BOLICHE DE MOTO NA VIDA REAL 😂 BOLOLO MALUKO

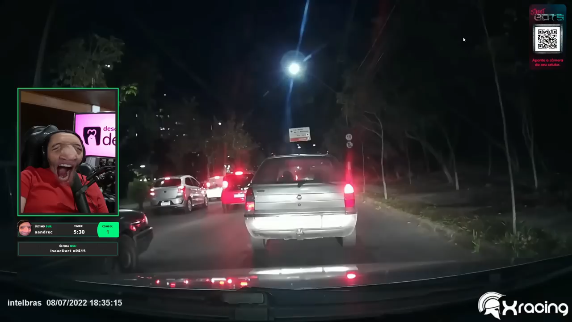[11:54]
Santana 1, 9-2. 2, porra. 9-2 não, 4, 9-4. Lau, já deu com a barrodinha. Ih, meteu louco. Nem era pra ter entrado ali, mano. Aí, o maluco atrás, hein.